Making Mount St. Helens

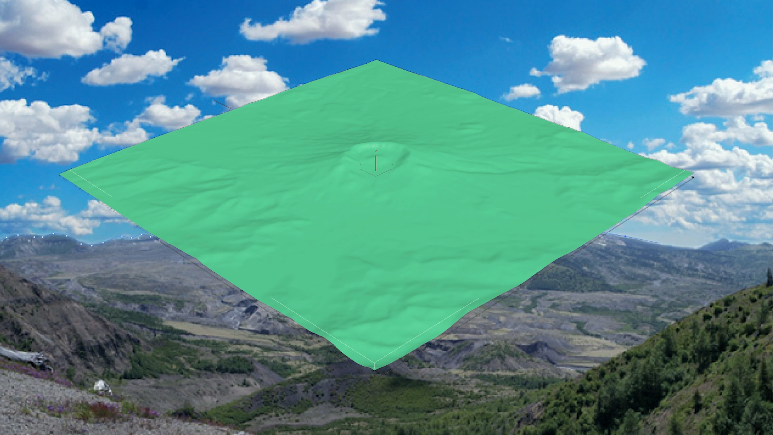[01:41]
on the CNC machine and making a terrain was an easy way to do that.
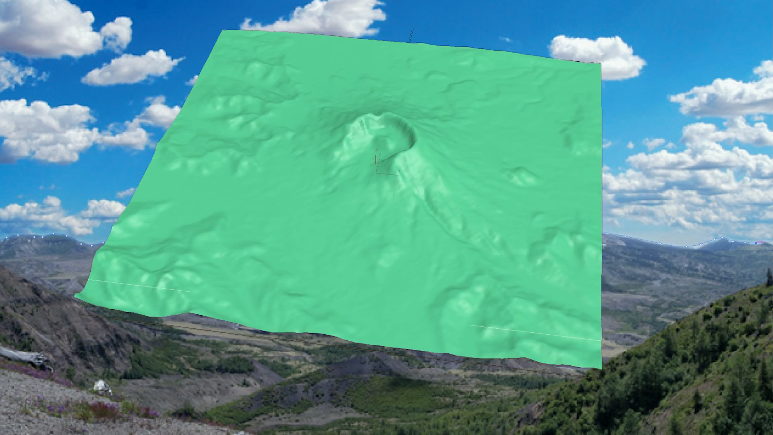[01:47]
So I made a model of Mount St. Helens and I'll put a link down below to a good Make Magazine article about finding all of the resources for doing this.